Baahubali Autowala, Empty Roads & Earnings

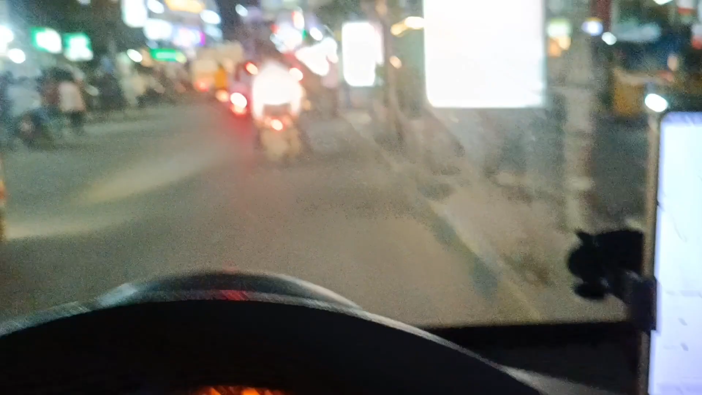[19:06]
ఇప్పుడైతే పోతున్నా ఇంటి దగ్గర, ఇప్పుడే యాప్ ఆన్ అయింది.
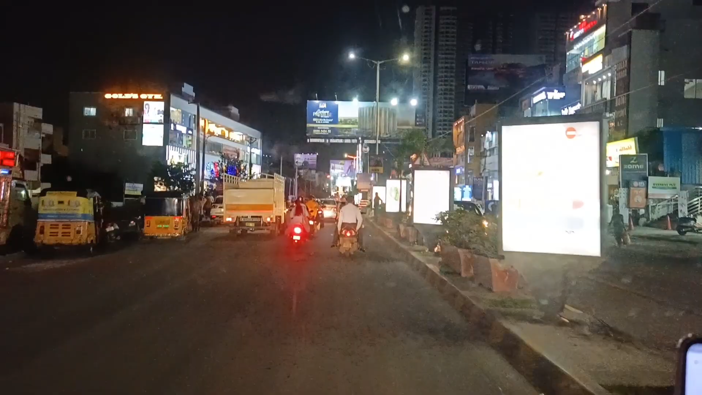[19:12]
చూద్దాం ఏమైనా బుకింగ్స్ వస్తాయా ఏం సార్. మైదీపట్నం రోడ్లు ఉన్నా ప్రస్తుతానికి, అంటే లంగరావు అవన్నీ ఏమి క్రాస్ కాలేదు, అటు సైడ్ పోతున్నా.